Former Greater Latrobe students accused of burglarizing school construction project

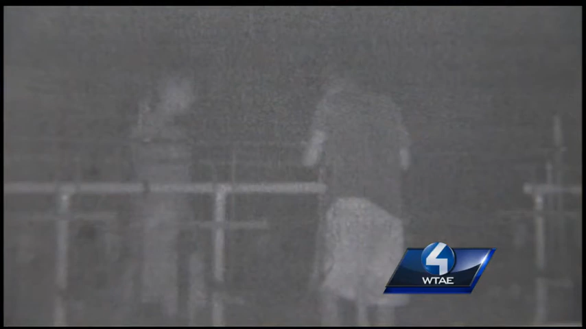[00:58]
YOU CAN SEE TWO MEN AT THE SITE. POLICE SAY THEY WERE STEALING COPPER PIPES AND TOOLS.